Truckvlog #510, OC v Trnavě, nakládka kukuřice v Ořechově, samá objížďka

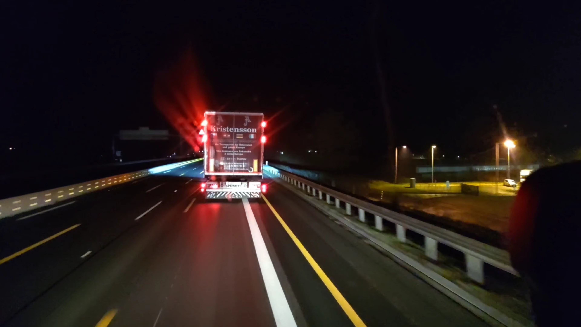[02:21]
To byla paráda, ty vole. Takže 5-kilometrový úsek tady máme. Tady to bylo jako zajímavý, ale u Stránčic. Jak tady do toho, tady jako ta doprava je hodně silná. Spoustu kamionů tady do toho sjíždí a nejenom kamionů, samozřejmě osobáku a to bylo hodně zajímavý, no. Akorát teda netuším, proč jedeme 70, jo.